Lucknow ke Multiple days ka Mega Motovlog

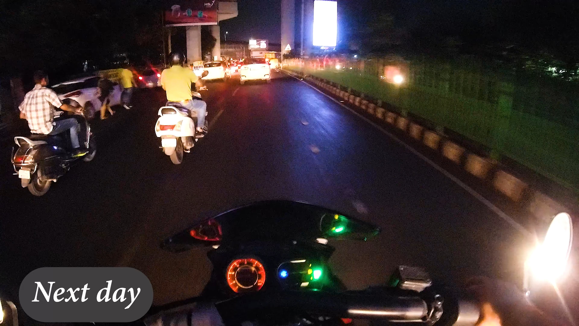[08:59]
ऑलराइट गाइस, इस समय आज जो है वो पॉलिटेक्निक पे पता नहीं इतनी ज्यादा भीड़ क्यों है, आज तो संडे है सर। हम लोग है पॉलिटेक्निक चौराहे पे ट्रैफिक को फेस करते हुए।
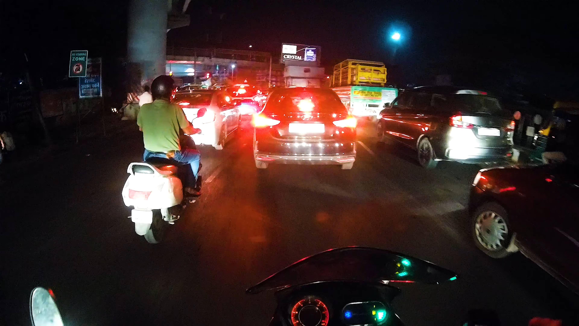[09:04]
अरे वो लोग सिग्नल तोड़ के चले गए, सब लोग भाई सो जाते हैं ट्रैफिक में ना,
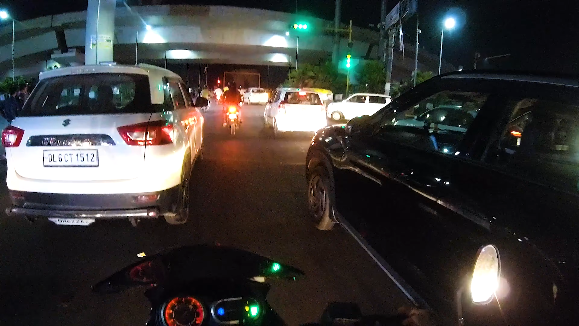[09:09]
किसी को होश नहीं होता है, चलना भी होता है क्या ट्रैफिक में, है रोड पे चला जाता है, क्या बात कर रहे हो, ऐसे मूर्खों की तरह रोकोगे तो कैसे चलेगा।
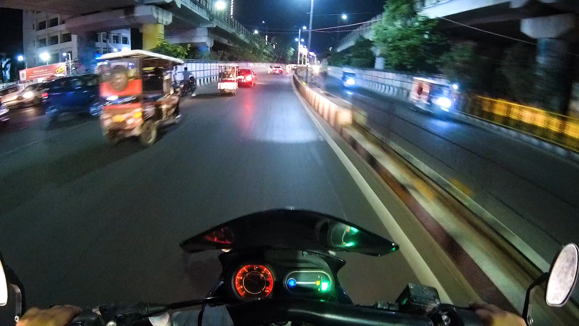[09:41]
लोग अपनी अपनी नई नई मर्सिडीज निकाल के, ये इंडिकेटर क्यों चला रहा है ऑटो वाला, है इसको इसमें डिवाइडर पे भीड़ जाना है क्या, इनके सामने इतनी जगह खाली है लेकिन धीरे धीरे चल रहे हैं ट्रैफिक मचा के, है जब यहाँ पर जब ट्रैफिक लग जाएगी तब हॉर्न तब पे लेंगे।
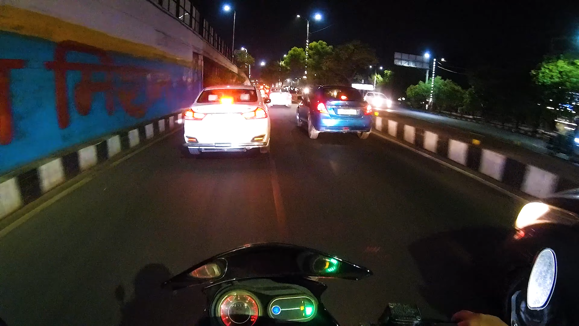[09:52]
ये देखो सर हम जो है इस समय फालतू वाले सिग्नल पे लगे हुए हैं। अरे बाप रे बाप, आज तो यार सब लोग आज 100 पे चल रहे हैं।
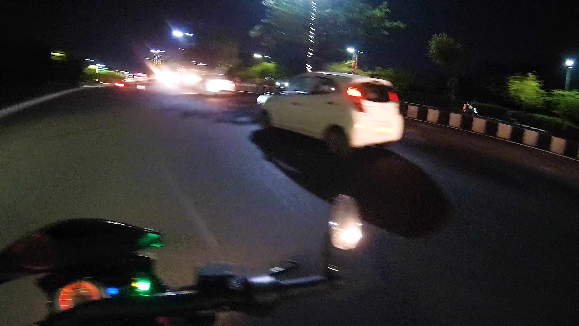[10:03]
यहाँ पर 3-4 कार ये भी 100 पे जा रहा है। पुलिस वाले होते तब तो डर भी लगता है। अरे यार आज क्या किस्मत है भाई मेरी, सिग्नल पे सिग्नल लगा जा रहा है। अरे वो लोग सिग्नल तोड़ दिए भाई।
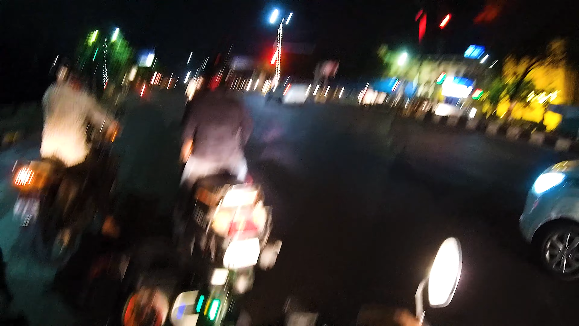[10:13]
अरे ऑटो वाला भी चला गया सिग्नल तोड़ के इन लोगों से। अरे भाई ये वही है ना इलेक्ट्रिक स्कूटर वाला है ना, ये देखो मर्सिडीज ठोक दू क्या ये है। मैं रुकूंगा नहीं यार कहीं।
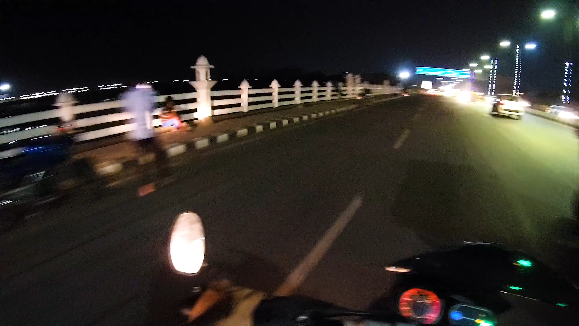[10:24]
ये देखो भाई फोटोबाजी चल रही है। और रेड गाइस ये है 1090 चौराहा और यहाँ पर लाखों करोड़ों लोग ऑलरेडी होंगे।
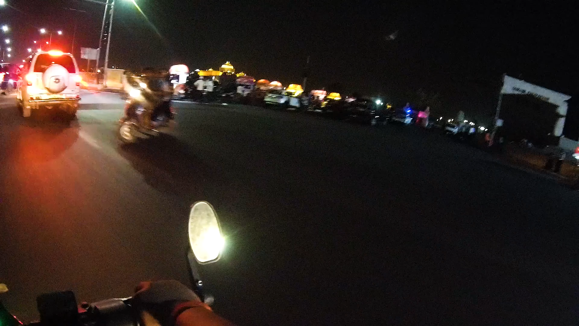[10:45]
और आज तो भाई आइसक्रीम के ठेले आज कुछ ज्यादा ही। अच्छा पुलिस वाले भी खड़े हैं।
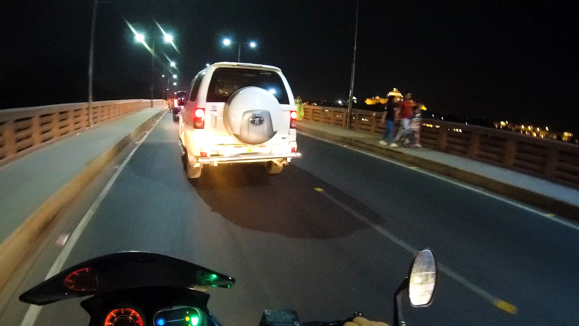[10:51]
पुलिस वाले भाई खड़े हैं कि हाँ चलो यहाँ पर कुछ कांड वांड कुछ ना हो जाए। और वो देखो गाइस वो अंबेडकर पार्क के आज 2-4 लाइटें आज एक्स्ट्रा जला दी है ये लोग। उस वाले चौराहे से अगर सीधे अगर निकल जाते तो पत्रकारपुरम जो है वो आ जाता।
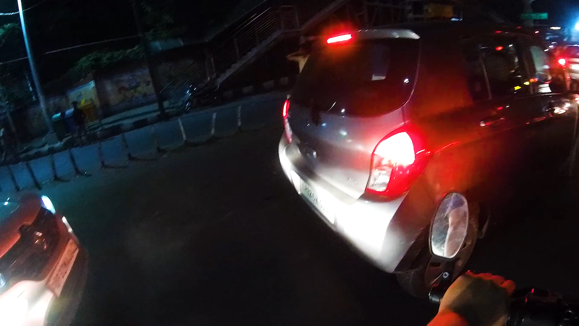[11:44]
कि ये वहाँ पर लड़ाई वड़ाई चल रही है क्या पॉलिटेक्निक पे, मतलब उधर उस वाली जगह पे।
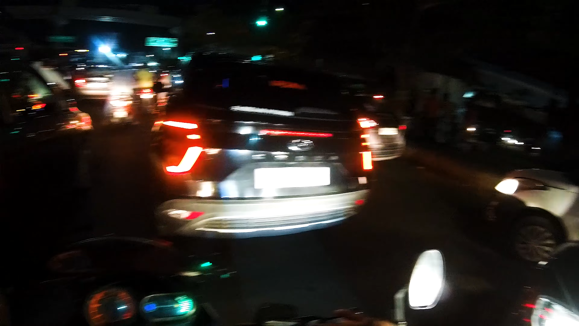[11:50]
चलो भैया सिग्नल लग गया मतलब खुल गया। हॉर्न क्यों? अरे अरे अरे अंकल, अरे अरे अरे अरे अंकल, अरे भाई भाई भाई भाई, भाई।
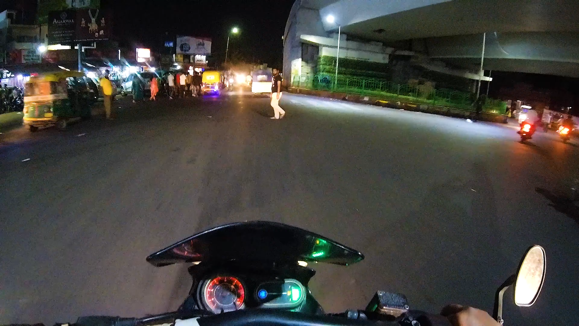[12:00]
नशे में चल रहा है, दारू लेने जा रहा है। पैदल वाले लोग भी भाई अजीब तरीके से चलते हैं। ऑलराइट गाइस सो इस समय शाम के समय 9 बज रहे हैं। 9 बजे भाई हम जो है वो अपनी चाय पी रहे थे।